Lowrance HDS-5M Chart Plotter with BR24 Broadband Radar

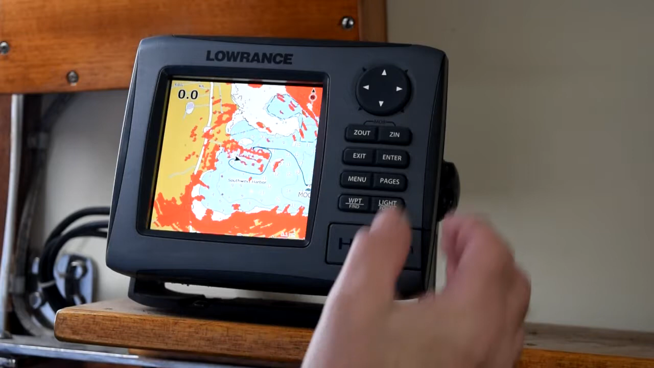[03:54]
It's a high speed heading sensor that gives me 10 heading indications every second. And that allows me to do radar overlay. So let's zoom in a little and take a look at what's around here. There we go. That should show it up. All right, you can see here are the docks.
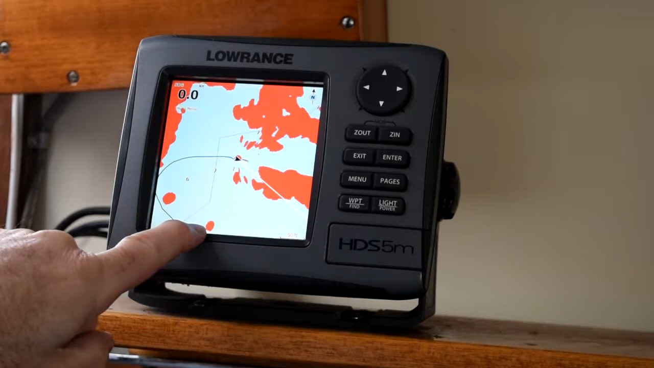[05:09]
That right there and that right there, those are mooring balls. So you can really see pretty much everything with this.
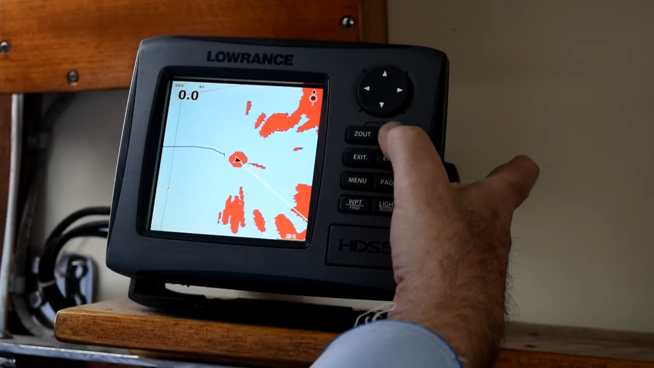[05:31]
That's maximum zoom right there. So there's the boat. And here's the dock.
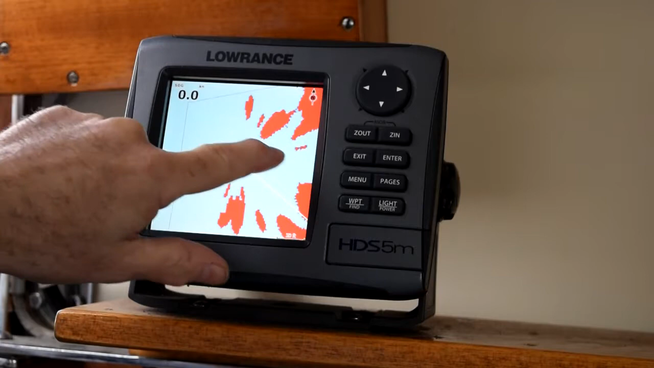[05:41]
And we are actually getting signal from things that are only 20 feet away. Which is very nice when you're running in dense fog and really can't see anything.
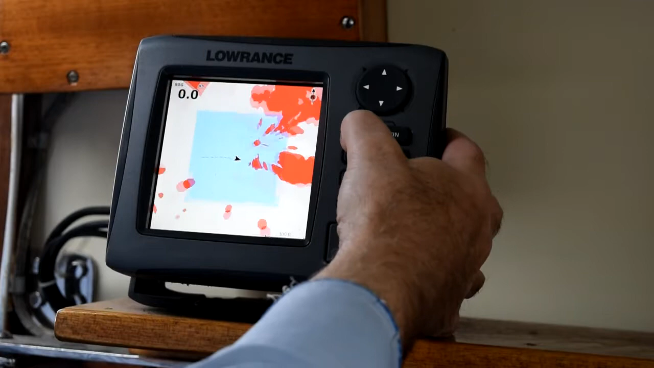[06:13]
It'll take a few seconds to redraw. There we go. And we're getting all of our signal coming in now.
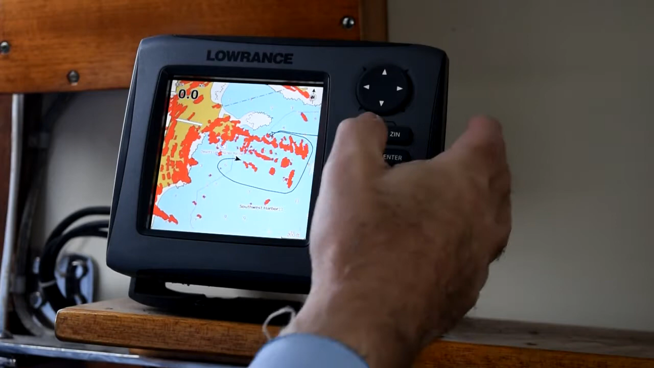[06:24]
Maybe zoom out a little bit more. You can see the breakwater in front of the marina. Some ledge over here. And these little small reflections and that small reflection, those are all mooring balls. So those are plastic mooring balls that you can see with this radar. So it gets very, very good reflections from just about everything. So it's a very nice radar for a sailboat.